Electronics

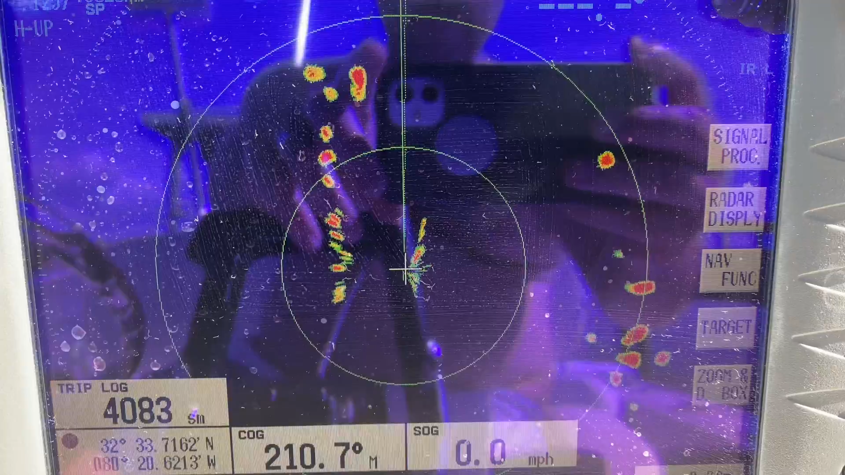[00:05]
I'm going to try to get through this, but I wanted to show you here we have the radar on the NavNet 2 system.
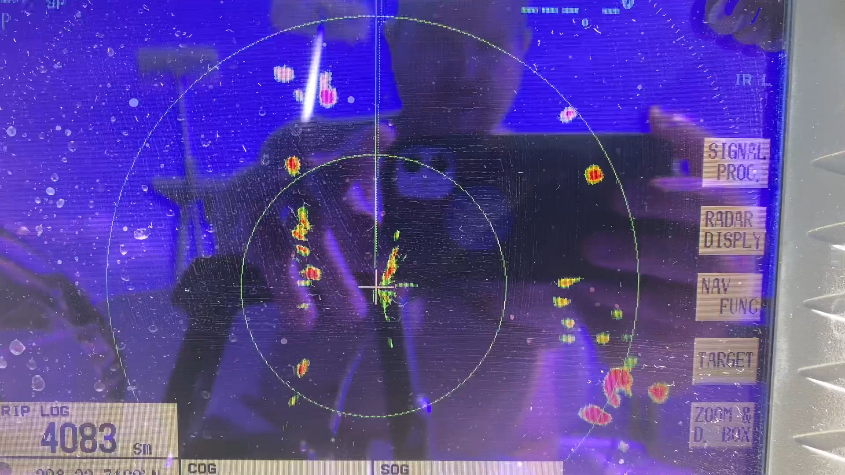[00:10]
Like I said, this works beautifully. It is color and all that.
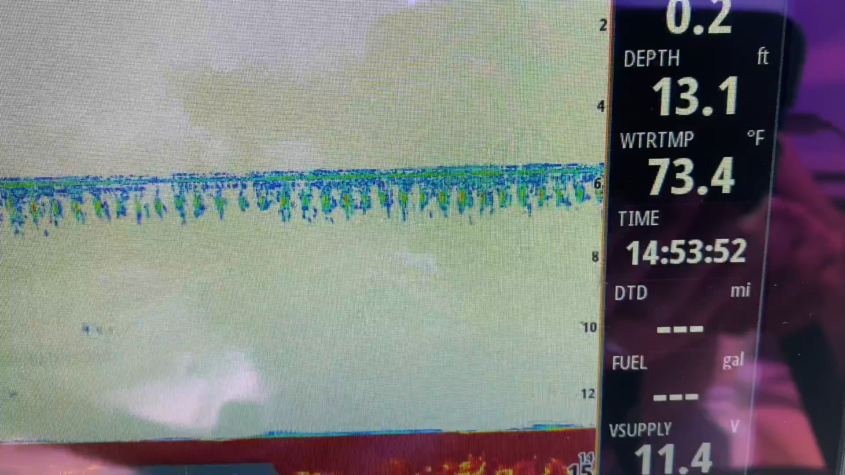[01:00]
On screen: depth 13.1 ft, water 73.4°F
And then, I don't know, let's see if it's got a down scan.
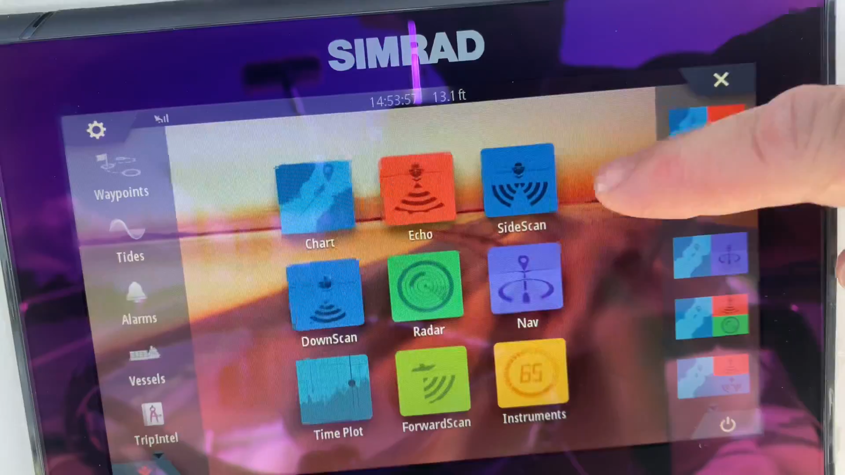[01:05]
It does have the down scan.
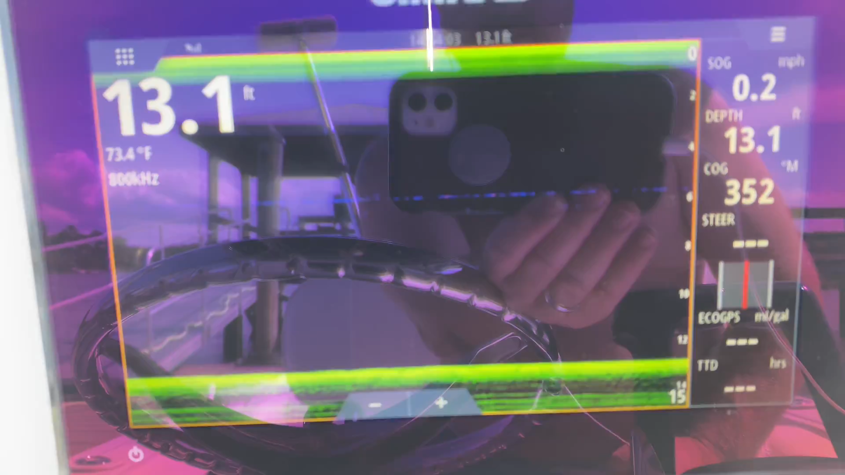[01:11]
On screen: depth 13.1 ft, water 73.4°F
And we'll see if it's got the side scan.
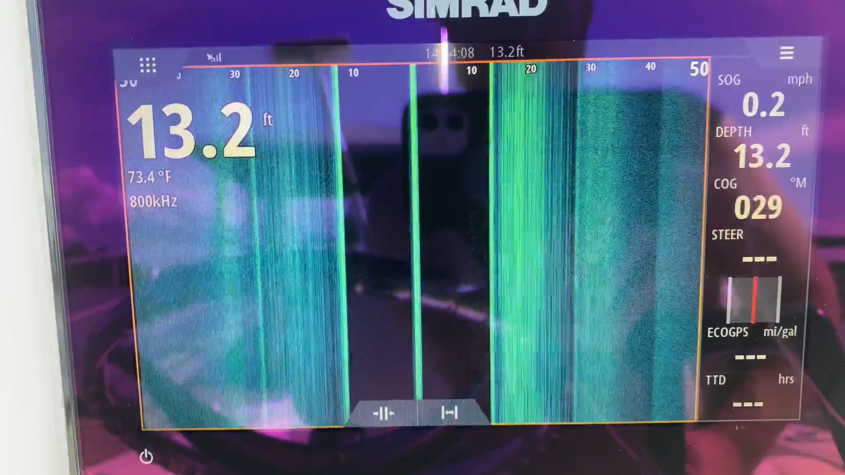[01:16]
On screen: depth 13.2 ft, water 73.4°F, speed 0.2 mph
And it does. So it has them all. All right.
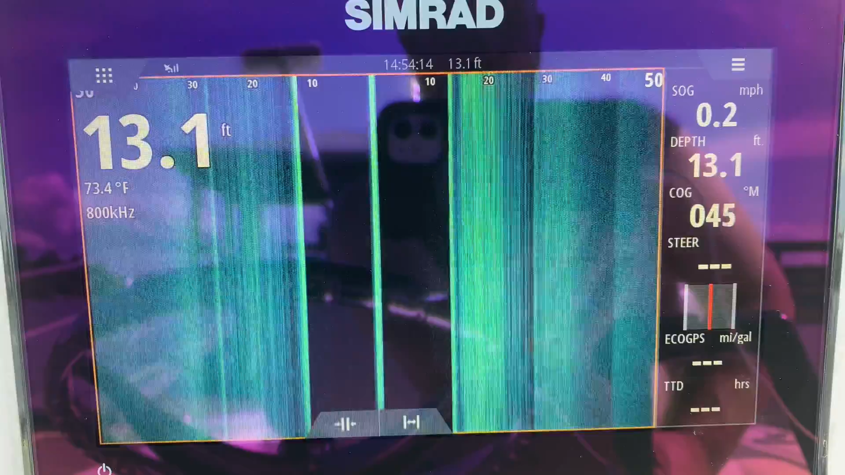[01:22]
On screen: depth 13.1 ft, water 73.4°F, speed 0.2 mph
So depth, course of ground, all your temperature readings, all that stuff.
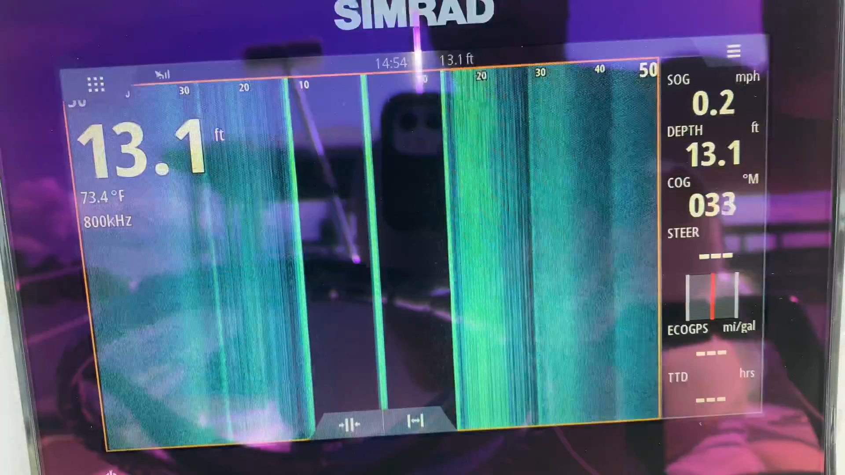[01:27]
On screen: depth 13.1 ft, water 73.4°F, speed 0.2 mph
And then you just go back to chart.